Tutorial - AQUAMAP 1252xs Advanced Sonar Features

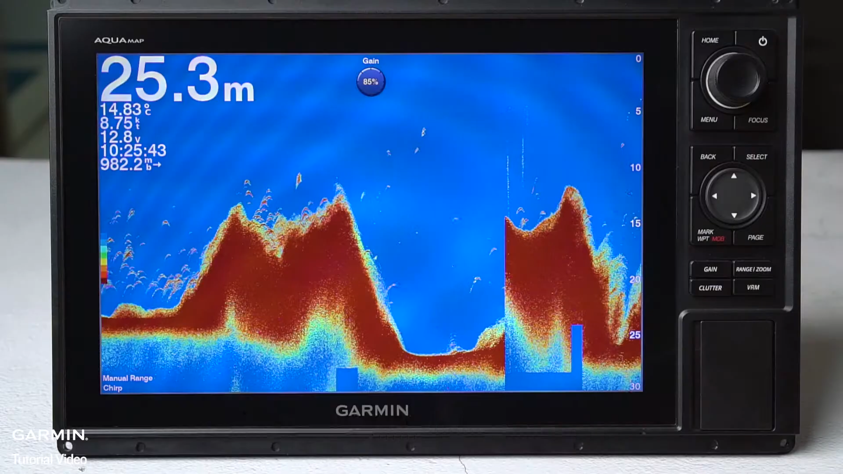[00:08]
On screen: depth 25.3 m, speed 8.75 kn
Number 1. Adjusting the level of detail.
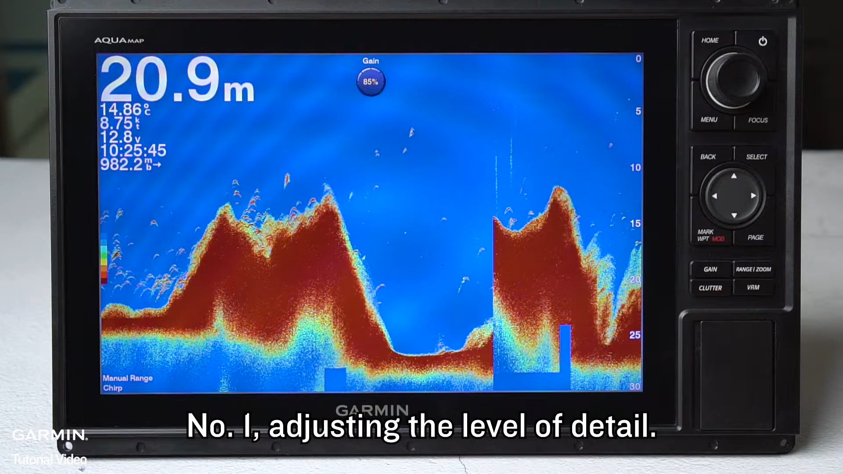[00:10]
On screen: depth 20.9 m, water 14.86°C
If you want to see the highest intensity signal, lower the gain.
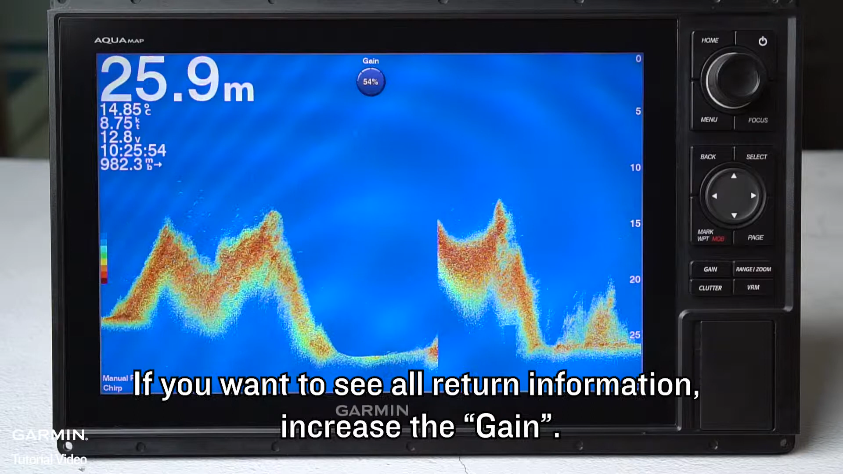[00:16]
On screen: depth 25.9 m
If you want to see all return information, increase the gain.
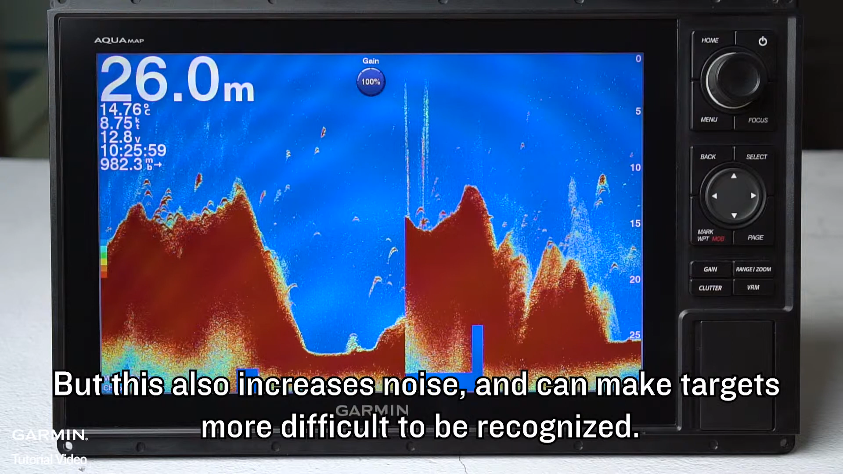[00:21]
On screen: depth 26.0 m
But this also increases noise and can make targets more difficult to be recognized.
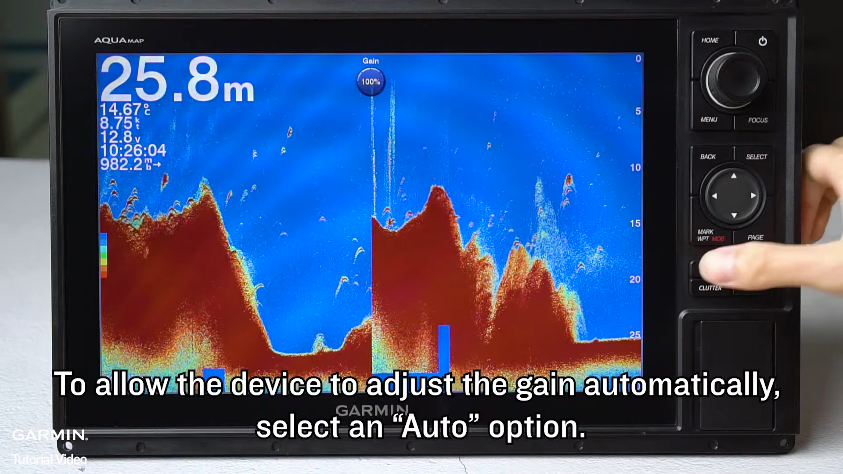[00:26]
On screen: depth 25.8 m, speed 8.75 kn
To allow the device to adjust the gain automatically, select an auto option. Number 2. Adjusting the color intensity.
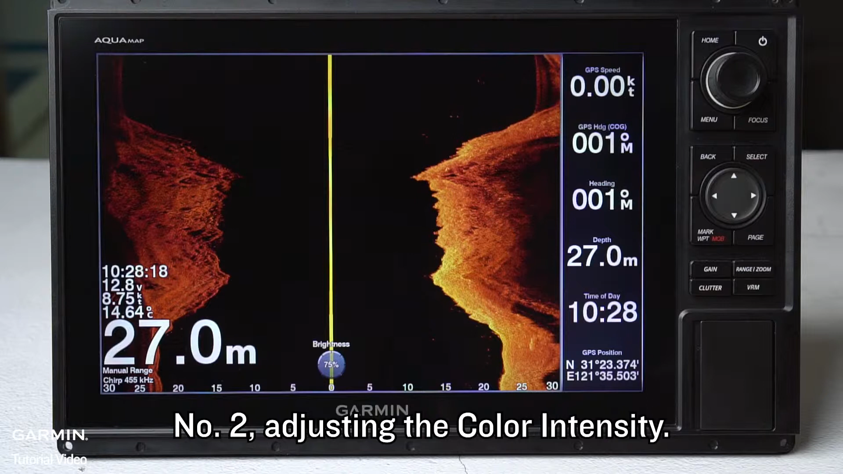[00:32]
On screen: depth 27.0 m
On clear view and side view screens, after adjusting the gain,
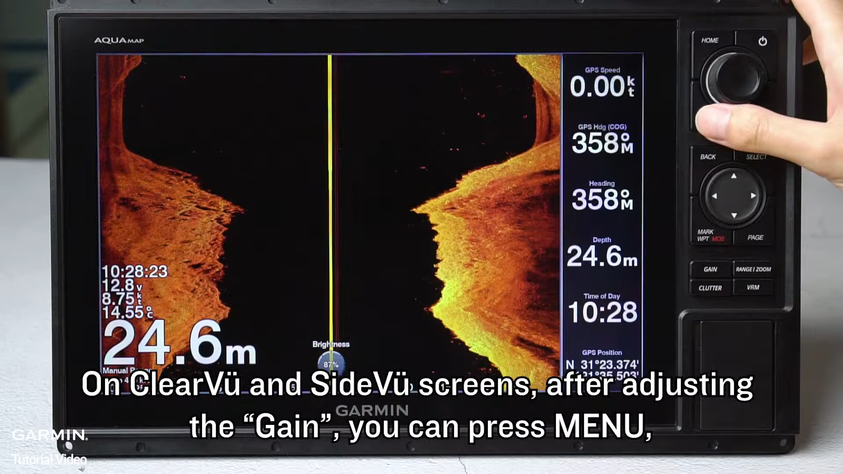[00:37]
On screen: depth 24.6 m
you can press menu and adjust contrast to highlight smaller fish targets or create a higher intensity display of a target.
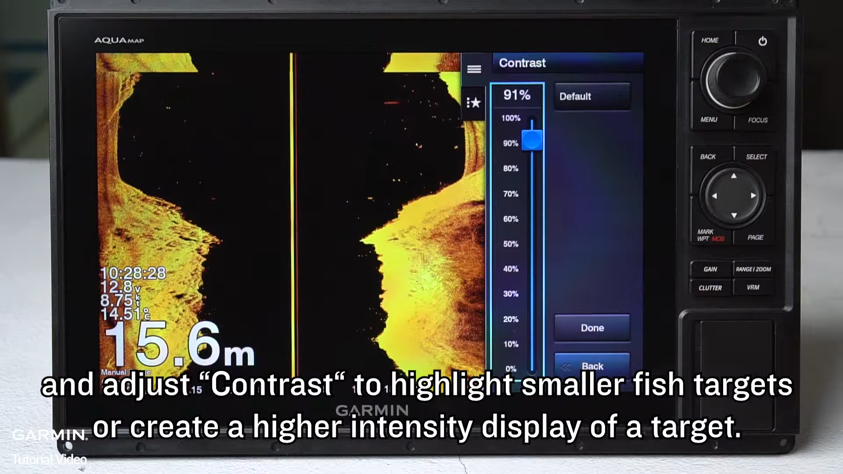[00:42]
On screen: depth 15.6 m
To use the default setting, select default.
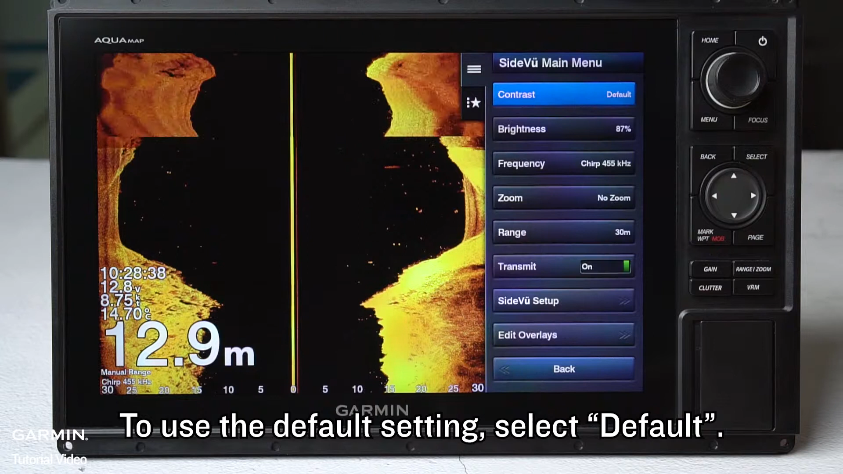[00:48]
On screen: depth 12.9 m, water 14.70°C
Number 3. Noise rejection. These features can reduce the interference caused by noise.
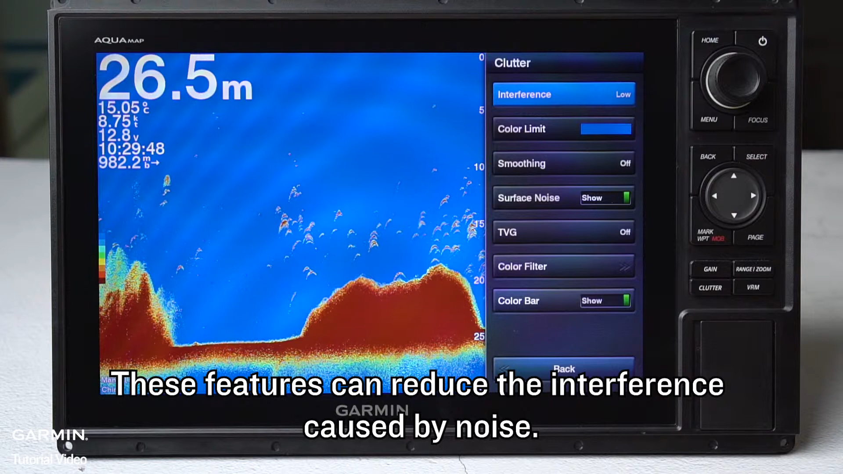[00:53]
On screen: depth 26.5 m, water 15.05°C, speed 8.75 kn
Interference adjusts the sensitivity to reduce
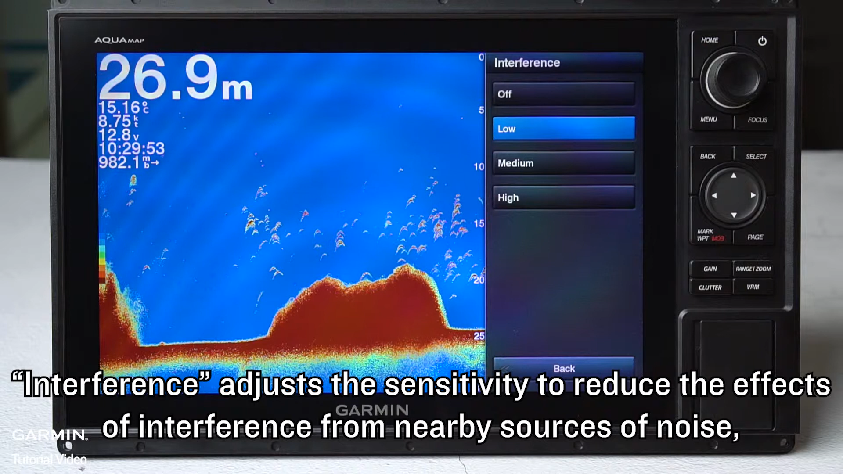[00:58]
On screen: depth 26.9 m, water 15.16°C
the effects of interference from nearby sources of noise,
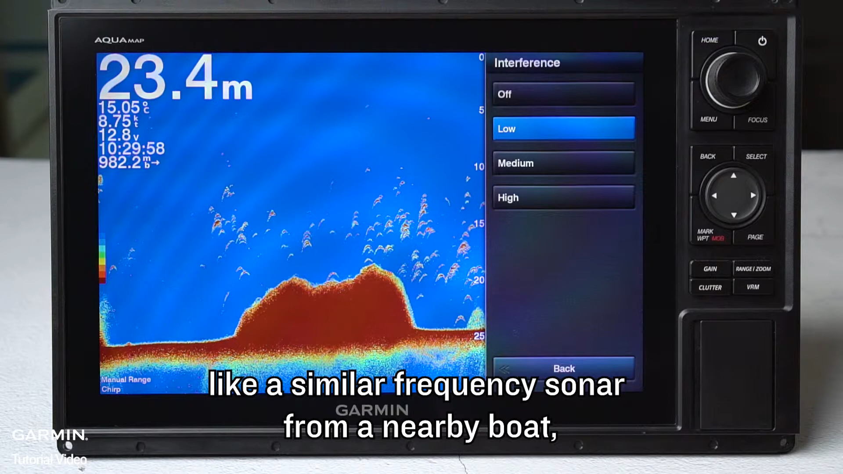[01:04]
On screen: depth 23.4 m
like a similar frequency sonar from a nearby boat, or powerful electromagnetic waves radiated from electric equipment and wiring.
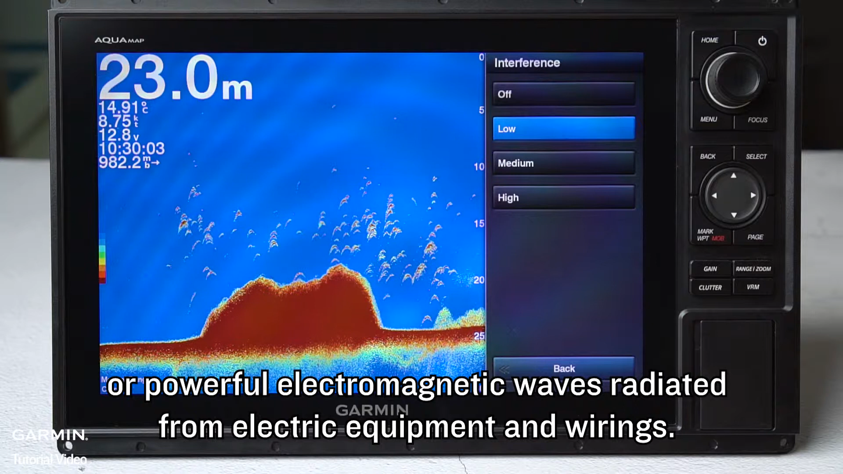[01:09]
On screen: depth 23.0 m
The lowest interference setting
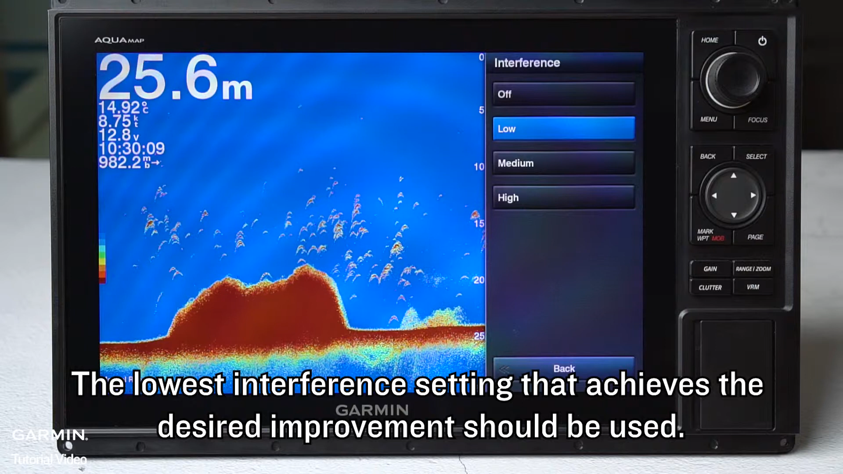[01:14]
On screen: depth 25.6 m
that achieves the desired improvement should be used.
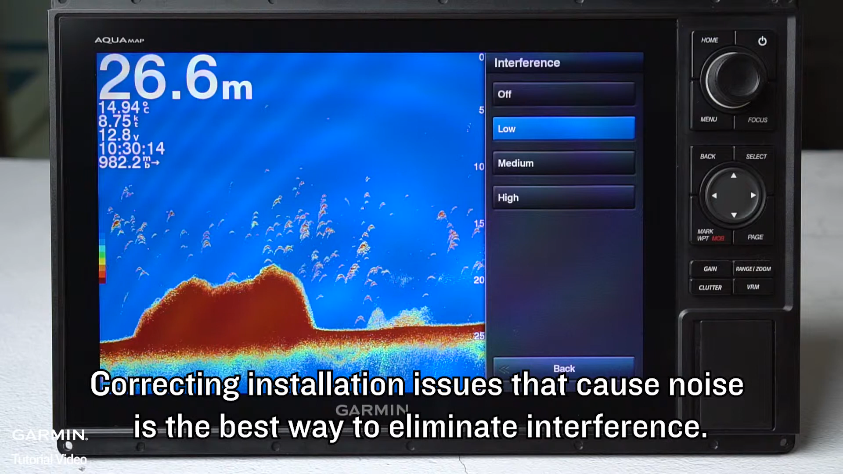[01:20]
On screen: depth 26.6 m, water 14.94°C
Correcting insulation issues that cause noise is the best way to eliminate interference. Color limit. The colors in the sonar chart represent the intensity of the return signals.
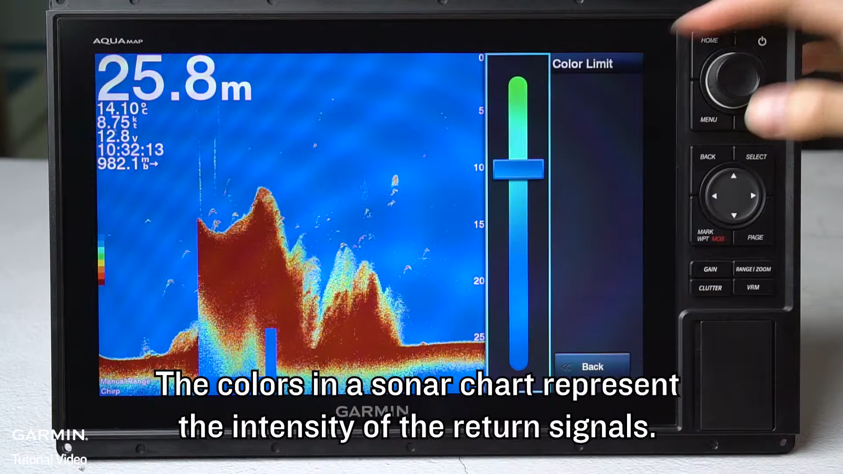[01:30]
On screen: depth 25.8 m
Hide undesired colors to eliminate the display of weak returns.
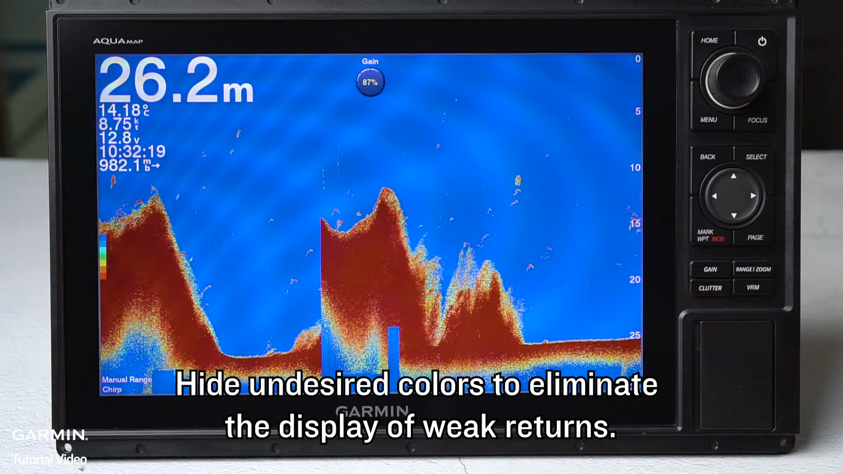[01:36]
On screen: depth 26.2 m
Smoothing. Smoothing. This feature reduces noise by averaging.
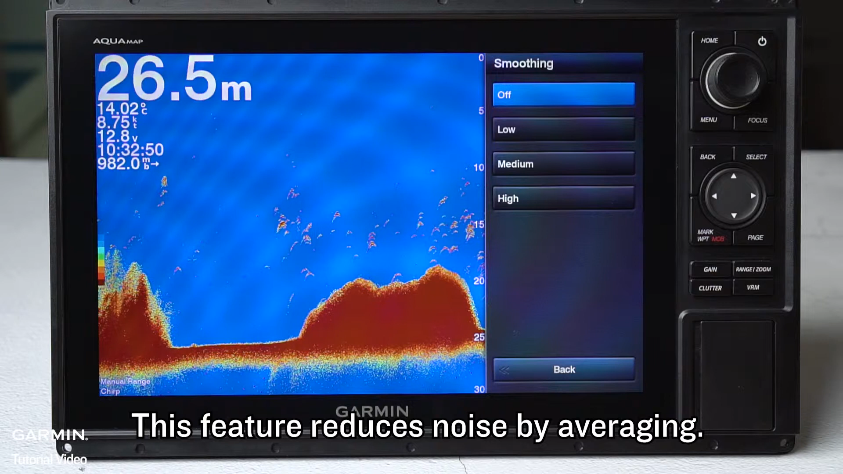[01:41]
On screen: depth 26.5 m, water 14.02°C, speed 8.75 kn
Smoothing and interference work well together to eliminate low-level noise.